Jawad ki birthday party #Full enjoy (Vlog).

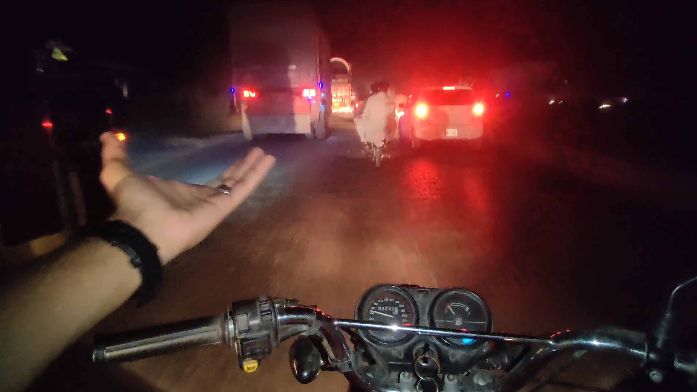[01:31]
गाइस थोड़ा स्लो जाएंगे, ट्रैफिक बहुत ज्यादा है और आजकल हालात भी इस तरह के हैं, सारे लोग कंगाल हैं।
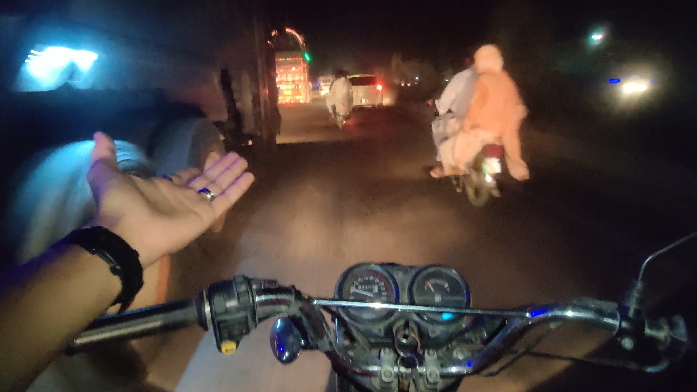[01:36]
खुदा ना खास अगर नामा अगर हमारी फाज जाती है, अल्लाह ना करे, तो इसलिए एहतियात ज़रूरी है।
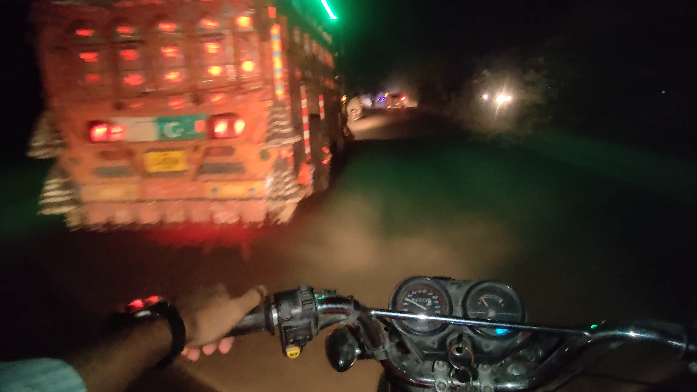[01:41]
लेकिन हम जो यहाँ पर जा रहे थे तो हम जाएंगे 80 पे।
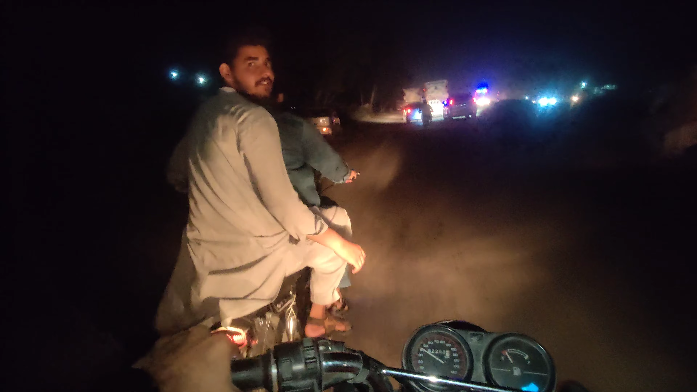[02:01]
अब्दुल्ला आपकी फाड़ गई थी, साइड पे लगाओ, साइड से लाओ।
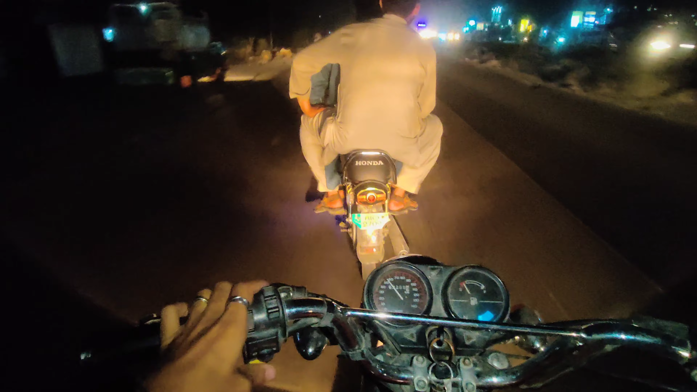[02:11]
पोस्टर लगे थोड़ा सा रास्ता रहेगा, यहाँ से ऐसे मुड़े तो आ जाएगा ना आप लोगों। अब वहाँ जाके बस ये यू टर्न बिल्कुल साथ है, इशारा लगा लेते हैं।
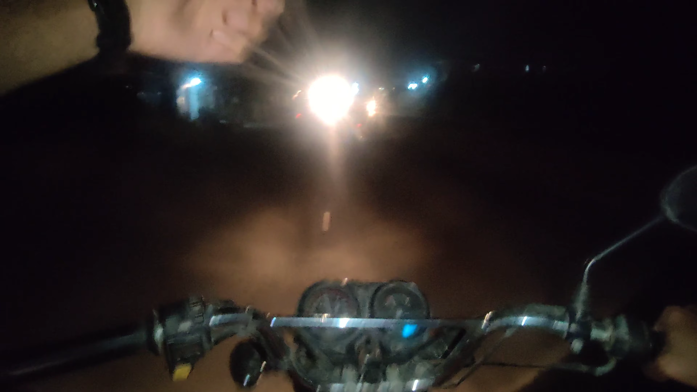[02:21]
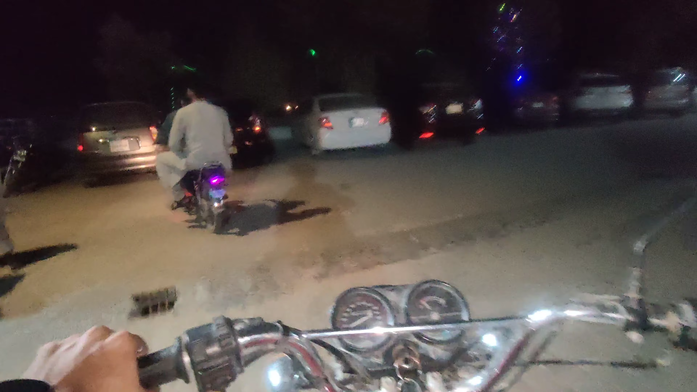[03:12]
मारते रहे भाई, आ रहा नाम तो यहीं खड़ा करेंगे। गाइस हम लोग पहुंच गए अपने लोकेशन पे, आज आपको दिखाते हैं।